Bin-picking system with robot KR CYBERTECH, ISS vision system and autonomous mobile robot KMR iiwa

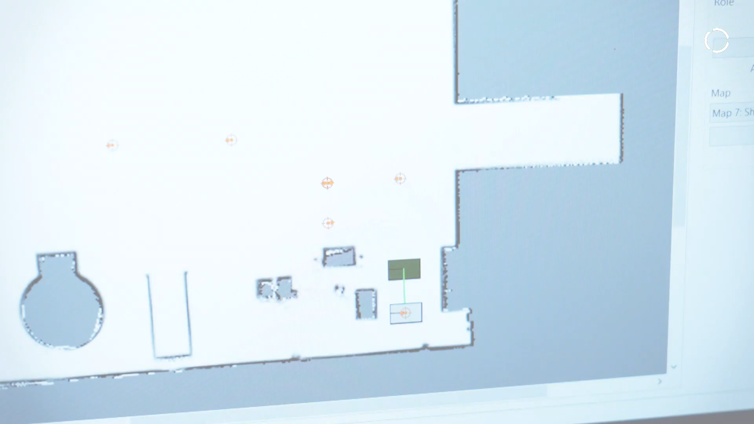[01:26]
Una volta creata la mappa dell'ambiente tramite tecnologia SLAM e stabilite
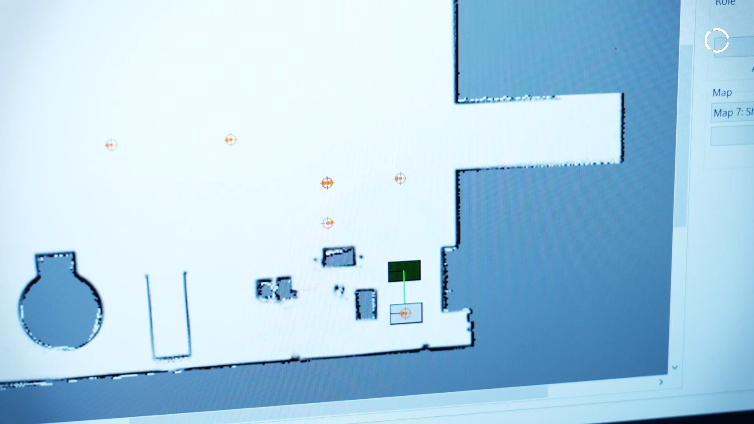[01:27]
le traiettorie del movimento per la pianificazione del percorso,